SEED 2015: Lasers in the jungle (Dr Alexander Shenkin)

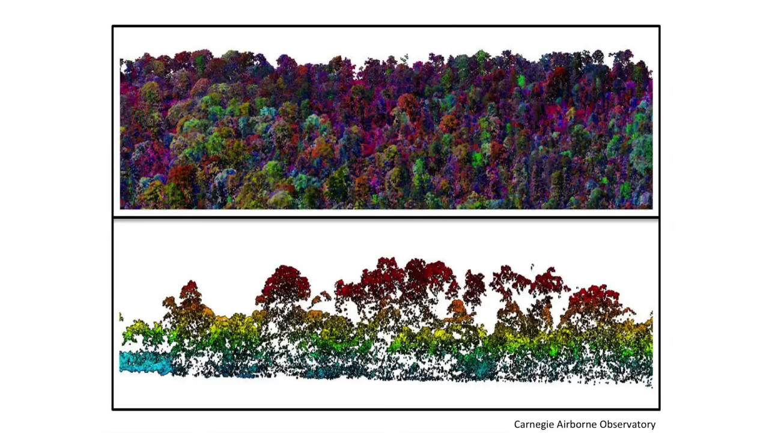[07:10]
Finally, this is data not from our plots, but this is from Greg Asner's Carnegie missions. You can marry not just structure, but you can marry it with function. So these different colors indicate different chemical compositions of these canopies.